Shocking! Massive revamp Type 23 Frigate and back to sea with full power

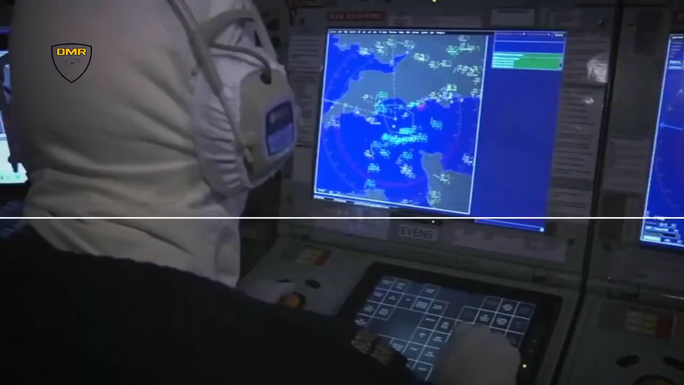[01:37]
It is a medium-range radar designed to be extremely modular and highly configurable to provide a cost-effective high-performance radar,